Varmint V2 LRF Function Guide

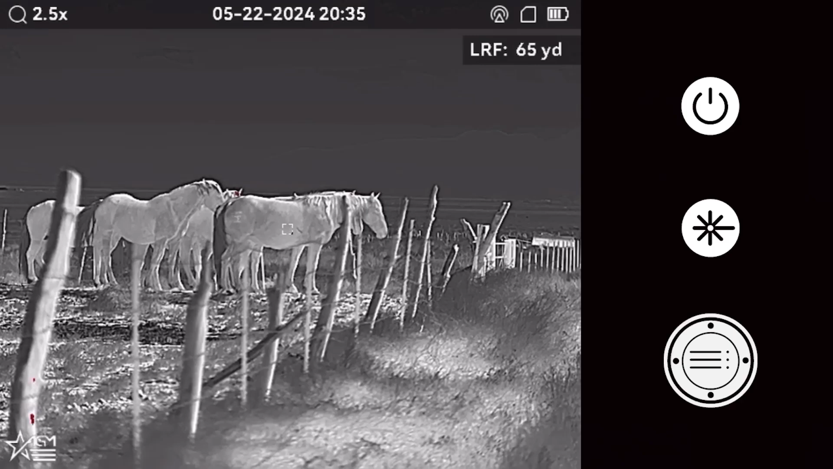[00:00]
Welcome to the Varmint V2 Function Guide video.
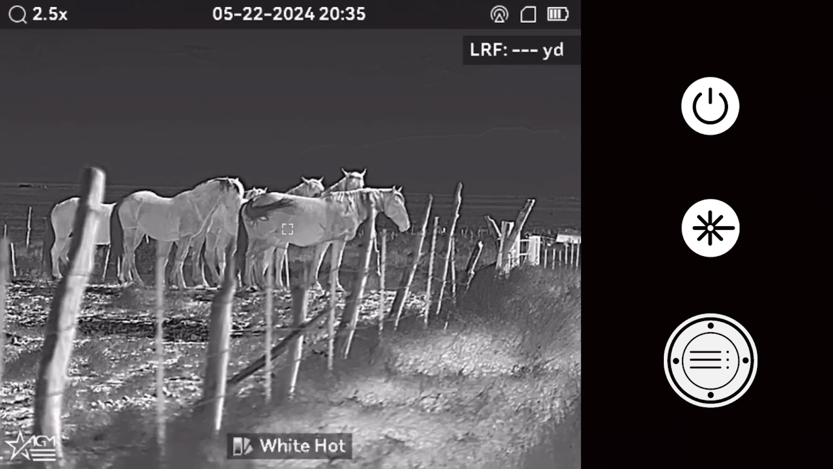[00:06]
To get started, quickly press the Menu button to cycle through the different color palette options.
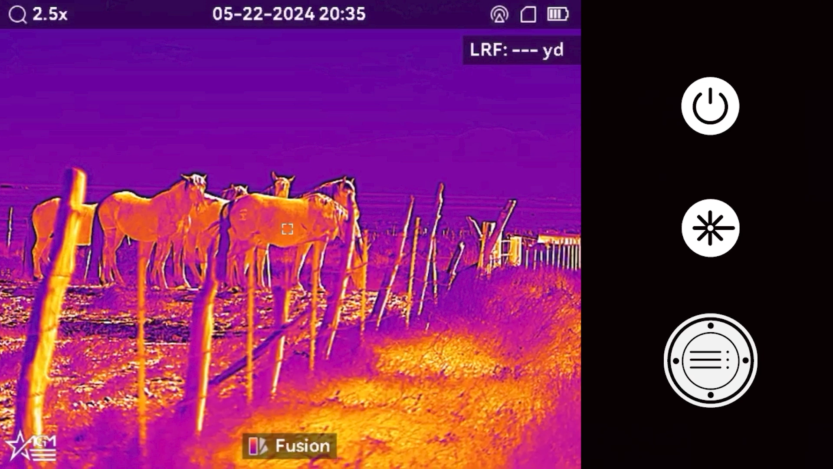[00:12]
Choose between White Hot, Black Hot, Fusion, and Red Hot.
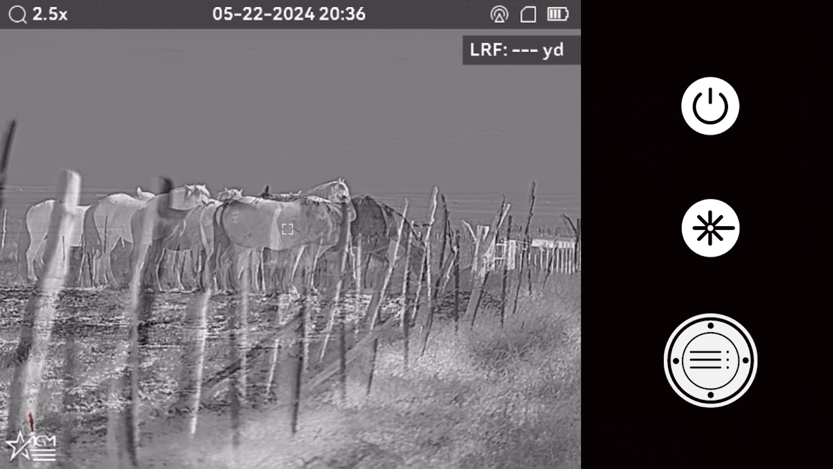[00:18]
Long press the Menu button to activate the main options menu on the optic. The first setting to adjust is the brightness. This determines how bright the screen on your optic is.
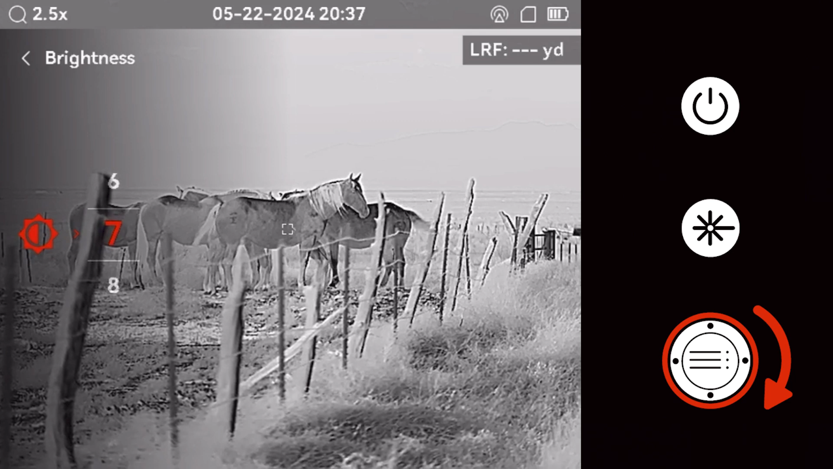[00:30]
Use the Menu button to select and the scroll wheel to adjust the brightness until it suits your preference. Next, adjust the contrast.
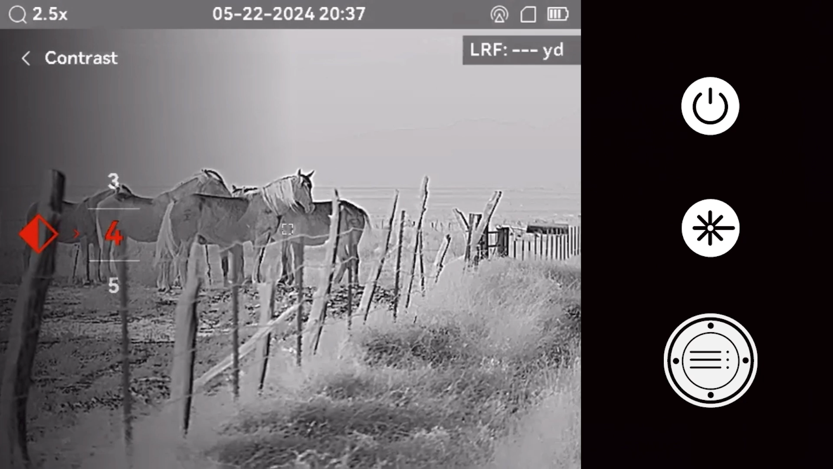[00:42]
Contrast adjustments allow a shooter to fine-tune the optic to their personal preference and can be tailored based on the environment you will be hunting in. Use the scroll wheel to navigate down the menu to the Picture-in-Picture feature.
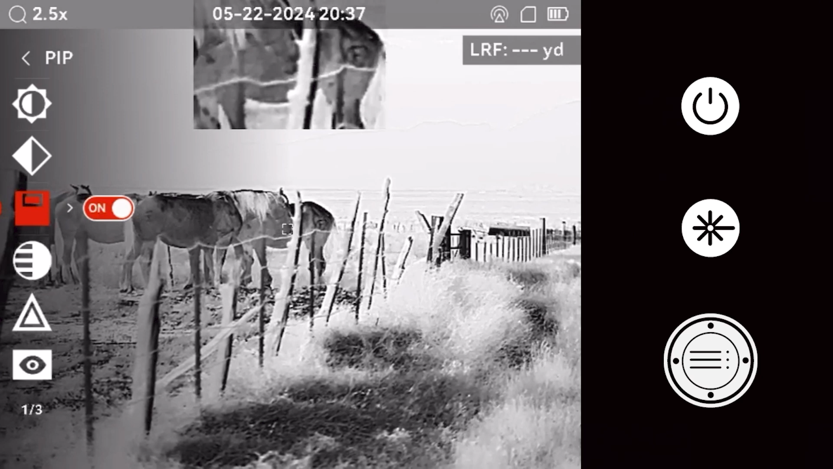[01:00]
When activated, this feature allows for more precise target acquisition. When Picture-in-Picture is enabled, the zoom function of the optic applies only to the Picture-in-Picture area on the screen. The next adjustment we will make is to the color tone of the optic.
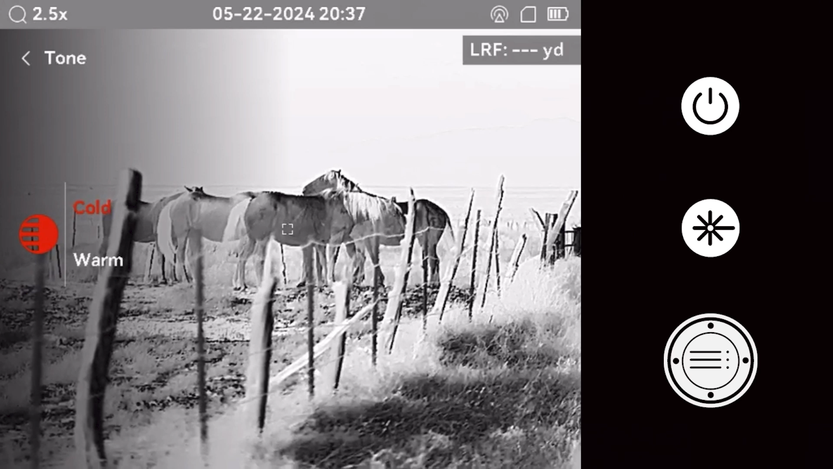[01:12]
Choose between cold and warm color palettes, based on the environment you will be hunting in.
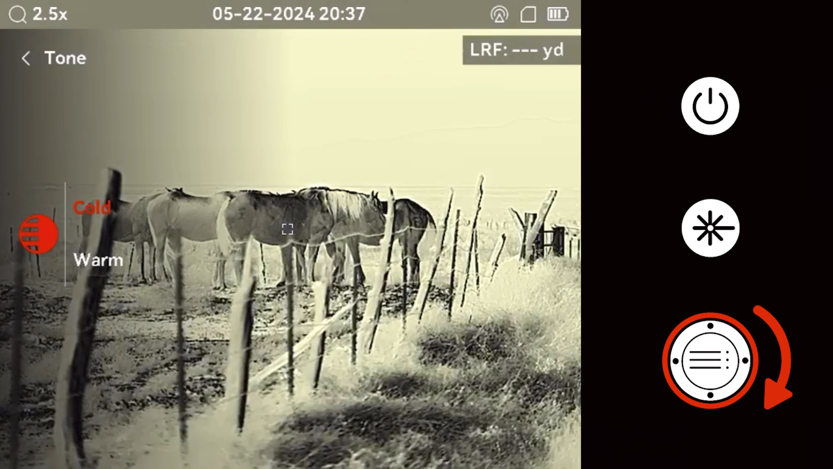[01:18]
This is another feature that allows the shooter to customize the image.
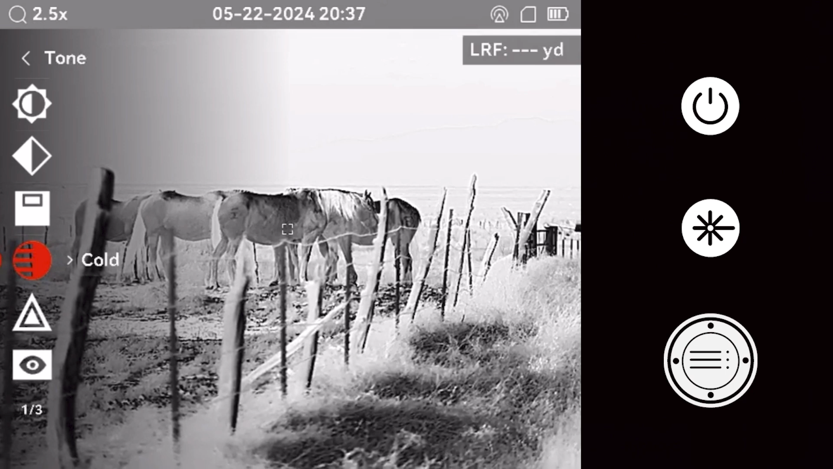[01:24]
You can also use the scroll wheel to adjust the image sharpness.
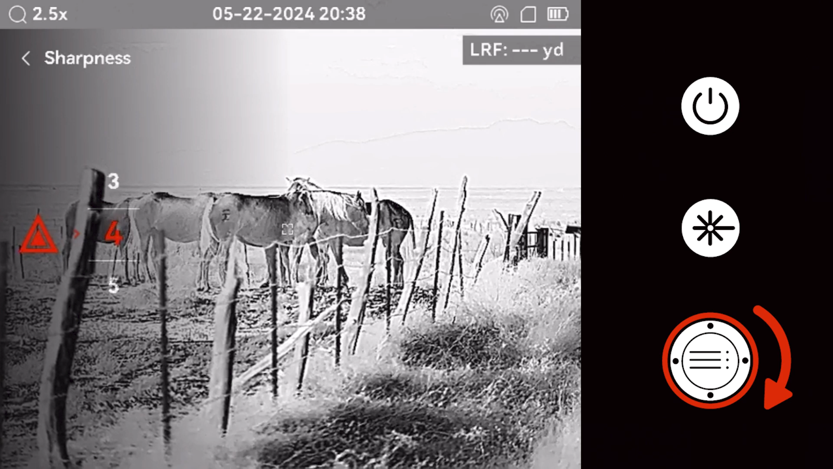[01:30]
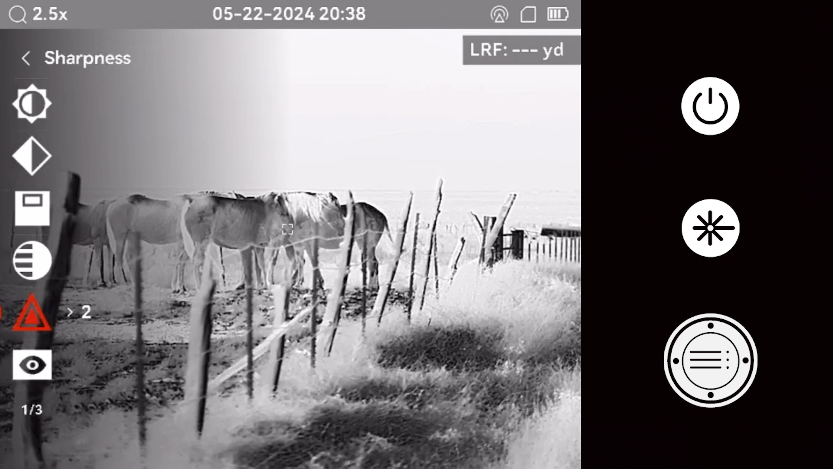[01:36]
The scene mode feature helps increase visibility based on your environment.
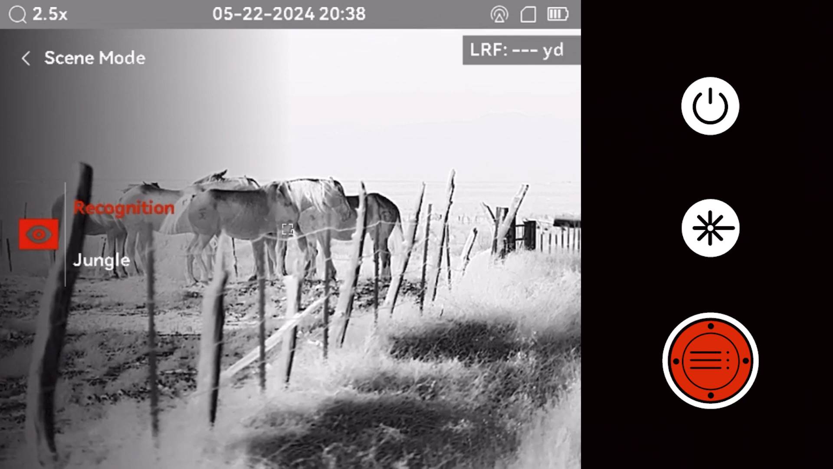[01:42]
The scene
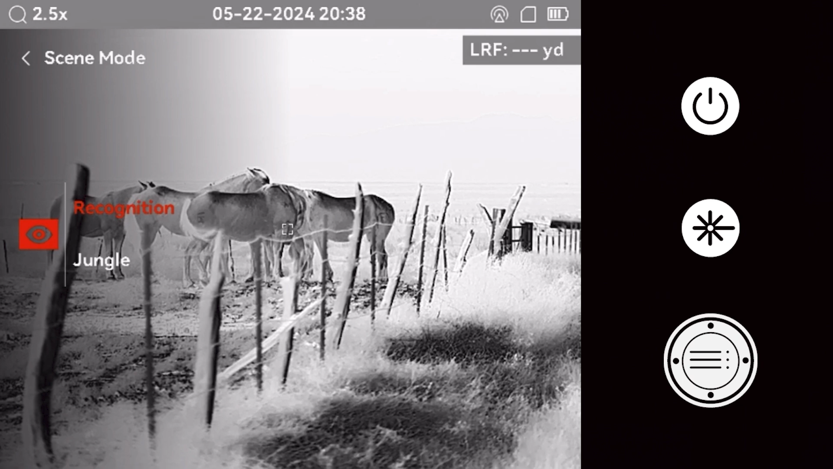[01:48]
mode feature helps increase visibility based on your environment.
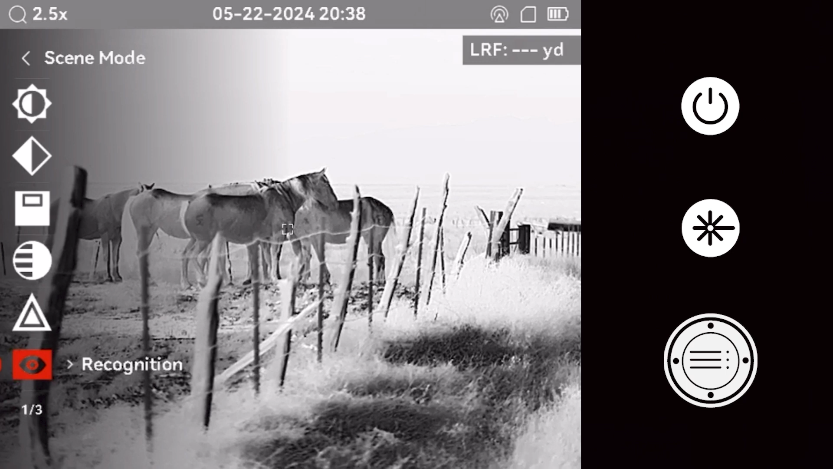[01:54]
The zeroing profiles feature allows you to toggle between different zero positions and options. The optic is capable of storing up to 25 different zero coordinates. Each of these zero positions must be created and saved in the zeroing menu section of the optic.
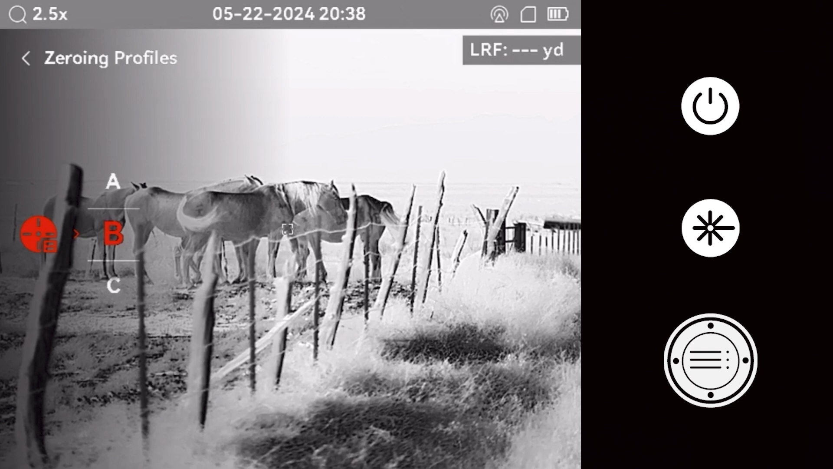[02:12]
The zeroing section of the optic allows you to create zeroing positions and customize the look of the reticle. For a complete guide on this section, refer to the How to Zero video posted on our channel.
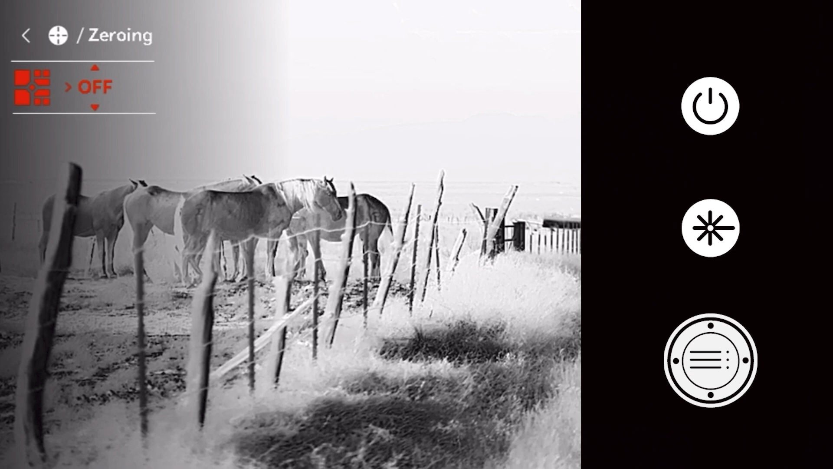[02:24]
In that video, we will walk you through choosing a reticle using
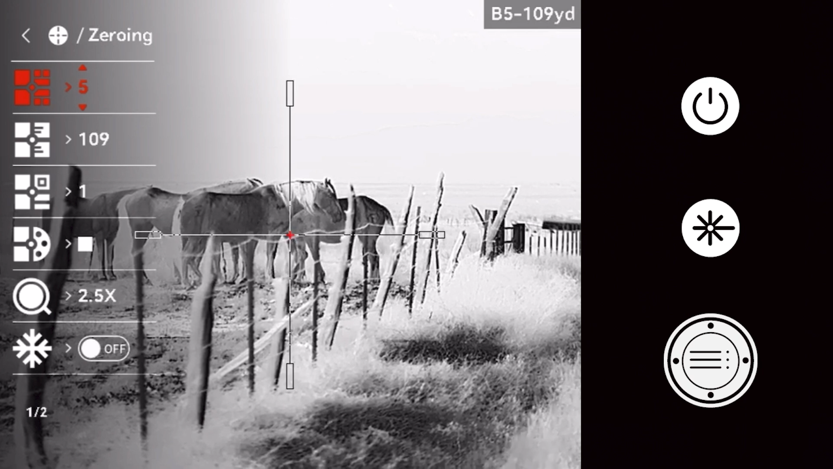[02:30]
the freeze screen feature and best practices for two-shot zeroing.
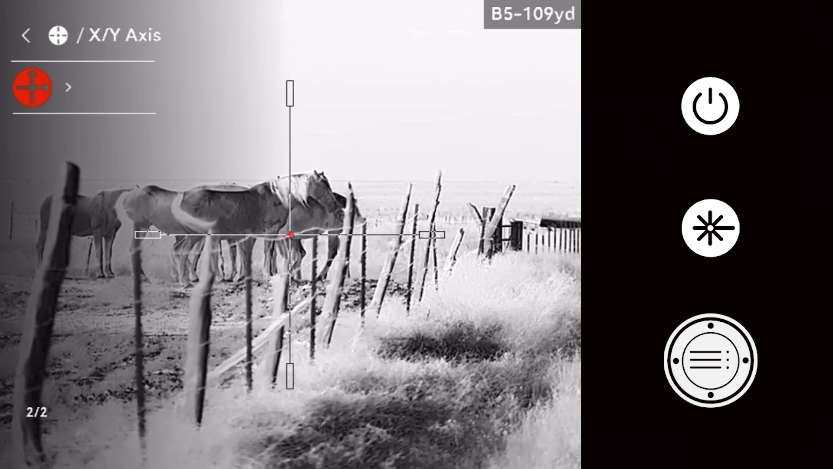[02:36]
Long press the menu button to return to the main menu. This optic comes equipped with a ballistic calculator.
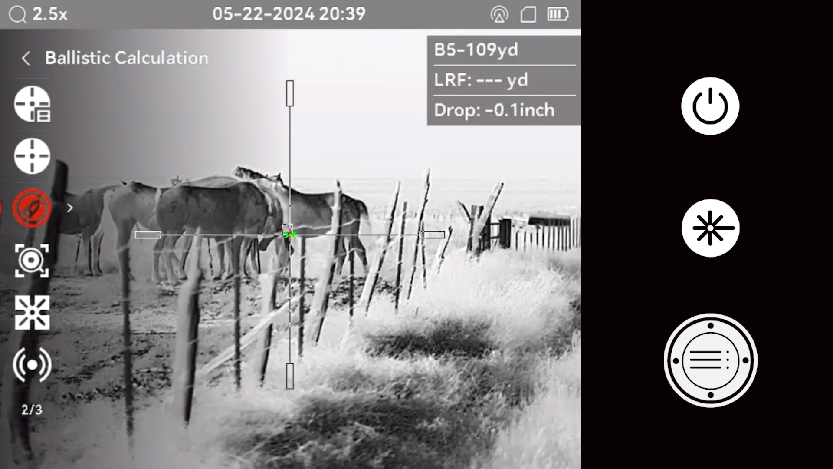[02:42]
For an in-depth guide to the ballistic calculator,
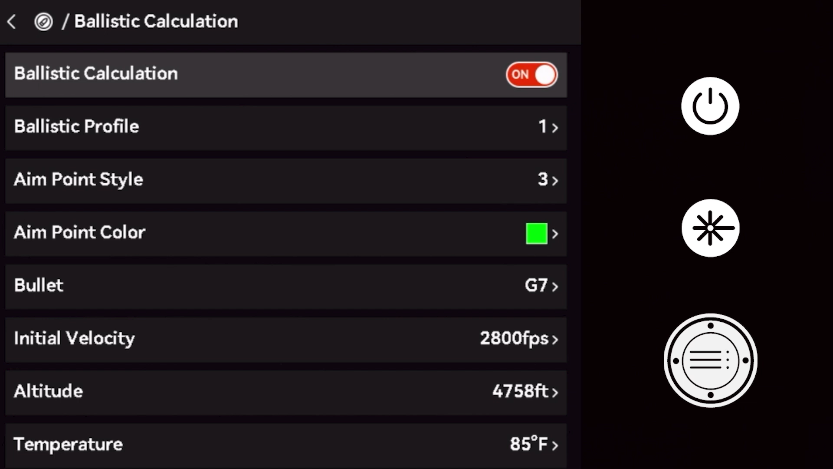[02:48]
refer to the How to Set Up a Ballistic Profile video on our channel. The reticle mode feature lets you choose the zoom center.
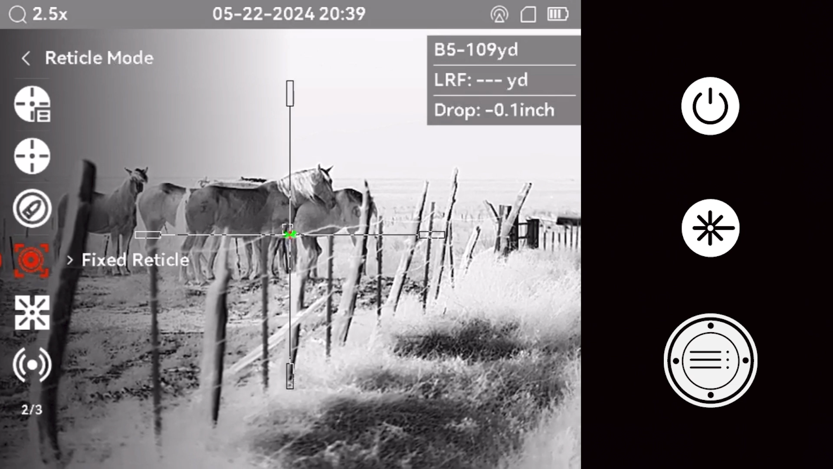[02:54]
Fixed reticle centers the zoom on the display,
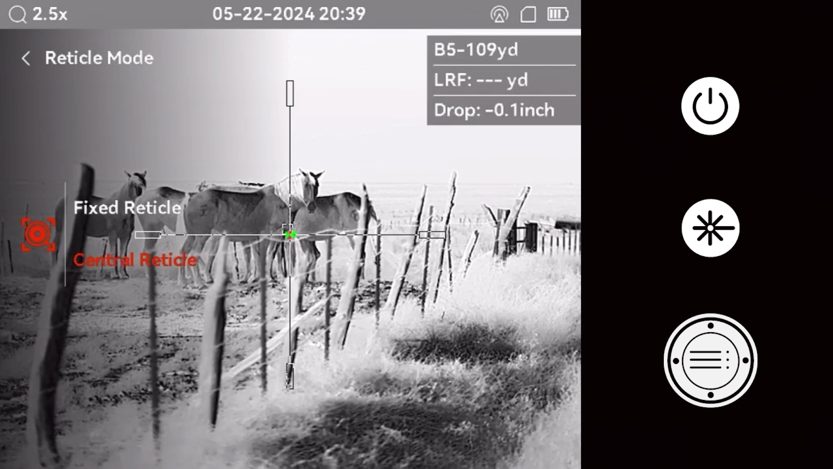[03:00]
while central reticle centers it on the reticle. The laser ranging menu lets you choose the scan duration each time the laser range finder button is pressed.